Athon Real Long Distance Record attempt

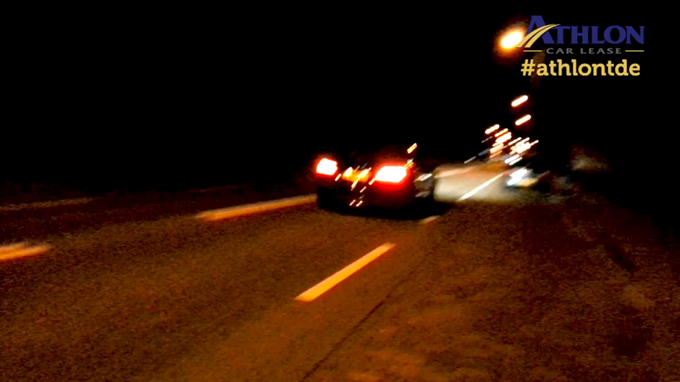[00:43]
Het is al half elf s'avonds. En Joep is aan het rijden. En hij is heel goed aan het doen.